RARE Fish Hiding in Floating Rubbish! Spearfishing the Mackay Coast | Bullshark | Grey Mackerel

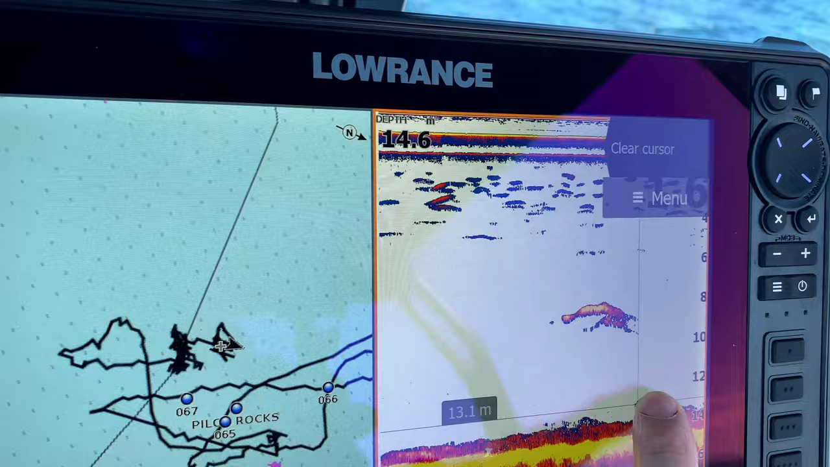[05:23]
On screen: depth 14.6 m
big shark and obviously with viz like that it's just not worth it so we decided to move on pretty sure that's what we just saw in
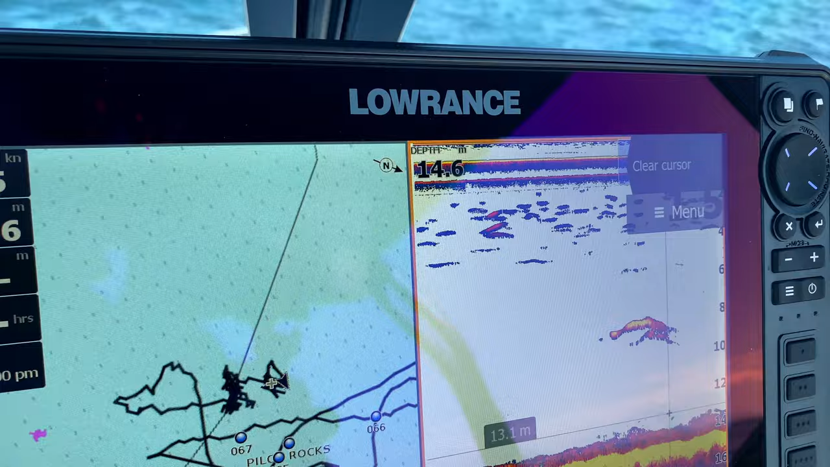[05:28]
the water chased my float up as I was pulling the float in I reckon it's time to move on